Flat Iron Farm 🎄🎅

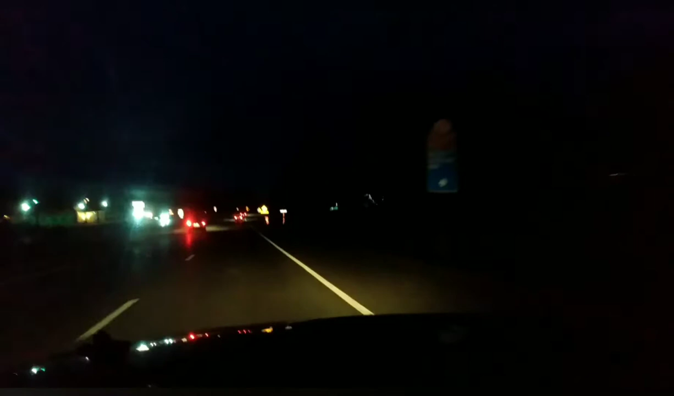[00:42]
She has autism. Oh, look at those lights, guys. Those are beautiful. Yes, so she has autism.
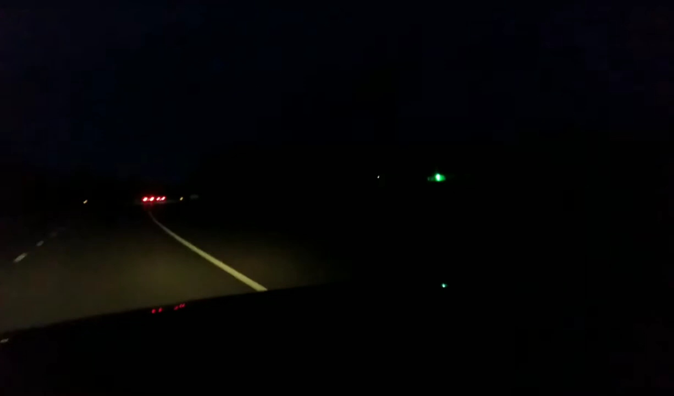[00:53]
And if you don't know what autism is, here's a quick little paragraph. She has a unique way of learning. Look, guys, some of the cars are decorated. So cool, guys.
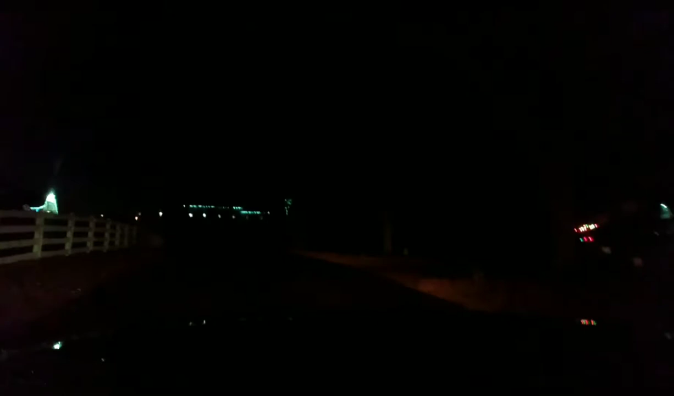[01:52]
Guys, usually every year they have so many lights up, but this is their scaled down version this year, of course, because of COVID and everything. Look at all that, guys.